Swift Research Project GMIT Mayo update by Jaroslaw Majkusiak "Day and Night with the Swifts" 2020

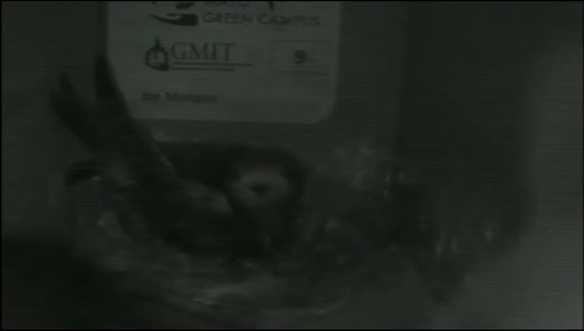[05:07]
So what our main goal is during the summers is collection of the recordings from the nests. So we record nest box activity during the breeding season, that is from May to September.
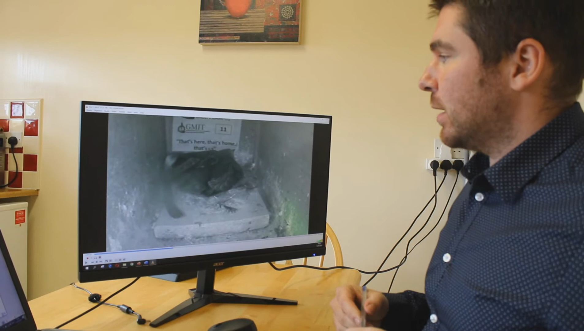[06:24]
record from just one of the nests box, box number 11. So when the recording is finished, I then download it and then my task is to basically watch it all and record all the important events that are happening.
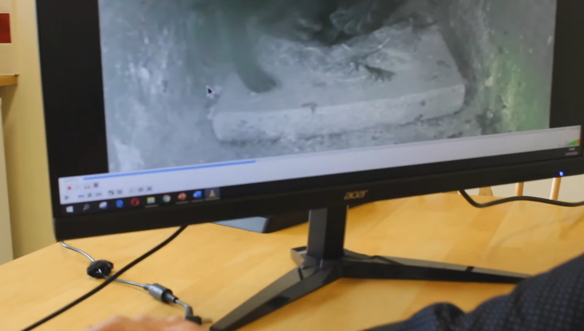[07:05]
10 seconds or 1 minute. So I use hotkeys to do so. So for example, in this case I will try to skip the video by 10 seconds. So you can see.
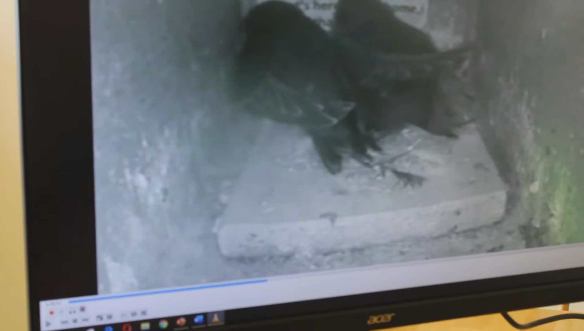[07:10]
And basically that way I can monitor the changes in the nest. So at the moment two chicks are by themselves. So what I'm waiting now is for the adults to come back. So hopefully that way. So hopefully that will happen soon. Not much is happening.
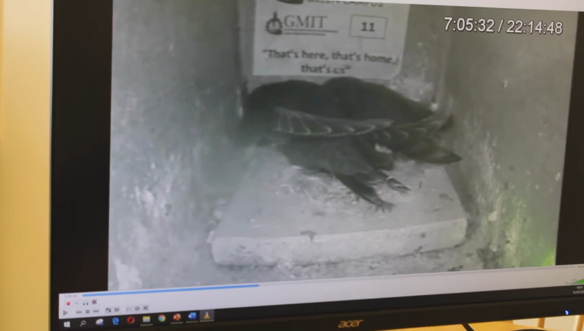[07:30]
So perhaps I can skip by the minute to speed up the process. Ok. I think I saw a change. Ok. Nothing has happened unfortunately. There we go.
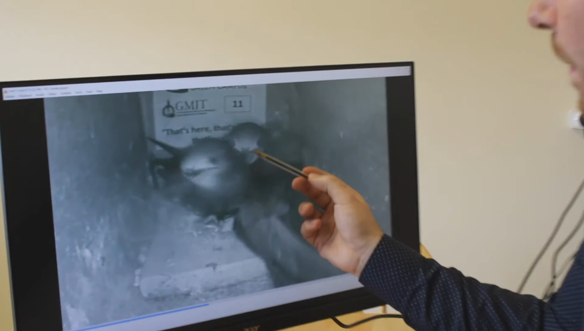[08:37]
There we go. We can clearly see that one of the chicks was basically fed. So I just make a note of that. Of all of those events. I put them on the sheet. And then I transfer them to the Excel file. Ok.
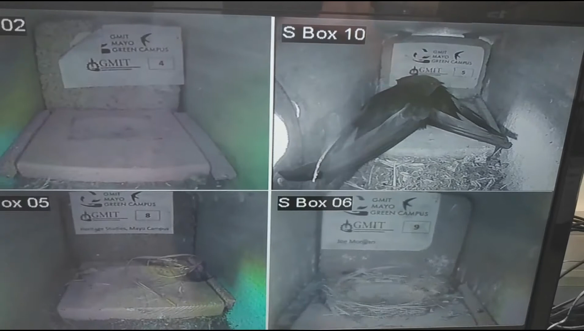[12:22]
So they just came back into the nest. There is another one right here. It is the middle of the day.